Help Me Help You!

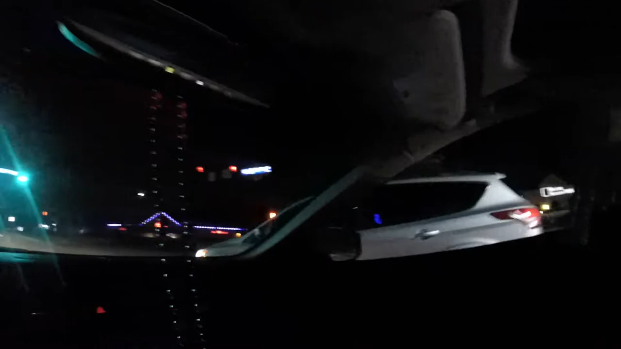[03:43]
Yeah, he's mad. He's mad. He's mad. I didn't even do it on purpose. I just pulled out. He's mad.